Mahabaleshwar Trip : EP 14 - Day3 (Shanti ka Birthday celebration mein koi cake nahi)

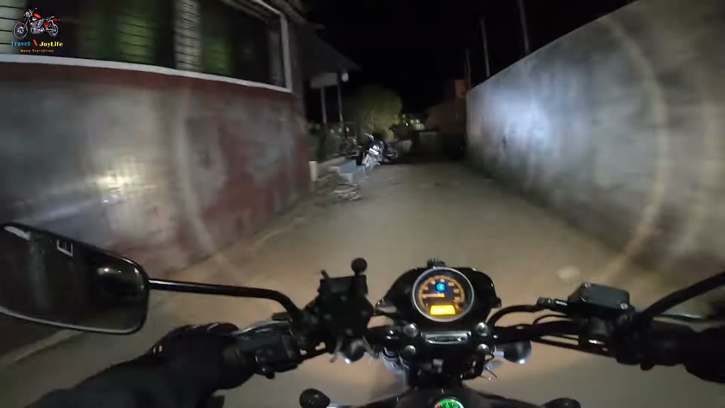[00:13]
We are at night at night. We are very late. There is also a journey in the middle of the jungle. But I think everything is safe. We have put a riding jacket inside. There are 2-3 t-shirts. It is not cold.
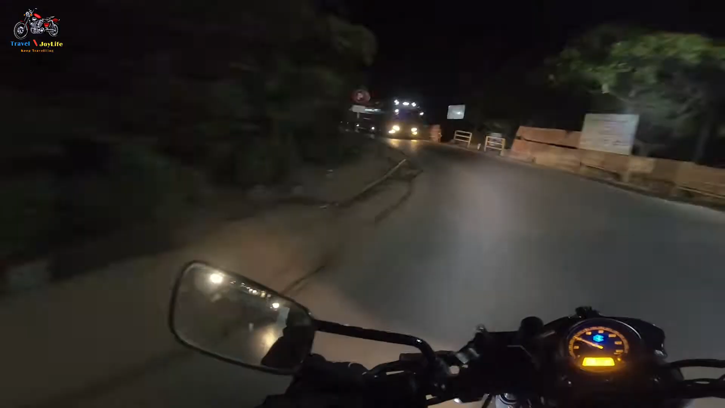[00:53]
We are still here at night. This is the one that is still there. What is the matter? It was still at night until 11 o'clock. Oh brother, don't run so fast. Let's go to the bus.
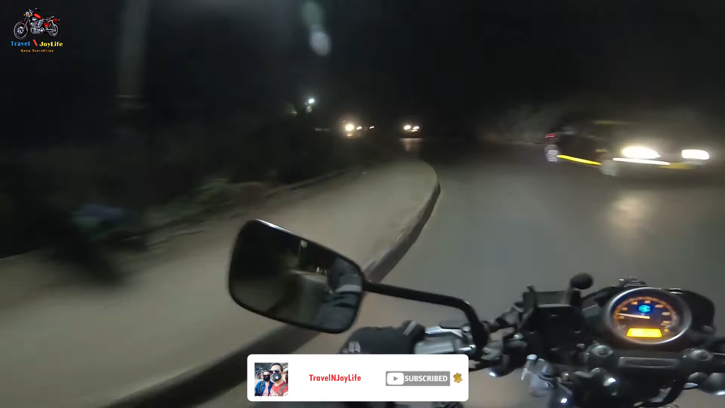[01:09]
You should have to stay in the bus. You should have to stay in the bus. So now we will remember a little bit of the road. We are on the left side. There is a restaurant where we are sitting. Cafe Peter. See you next toat. Hello.
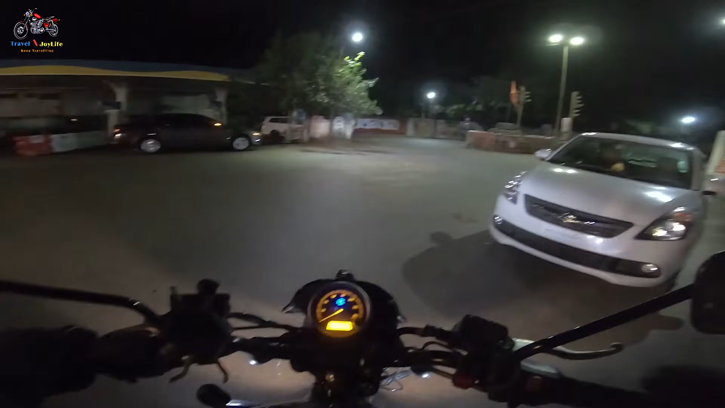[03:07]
So, we have been getting dinner and we have been going to the market. We will go to our room and we are going to our home. Finally, we have reached our home after dinner.
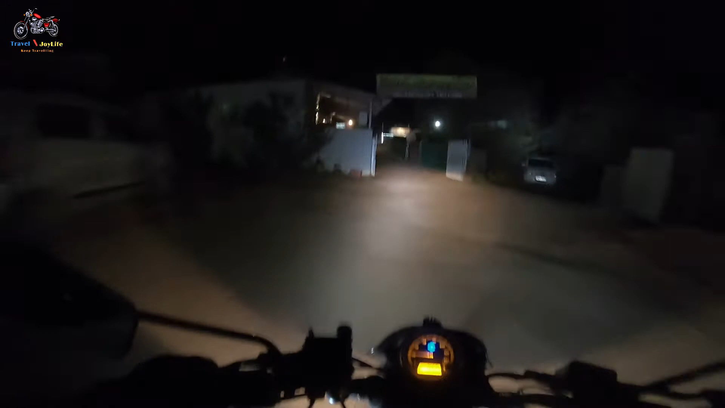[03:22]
We have reached our resort to the rest of our resort.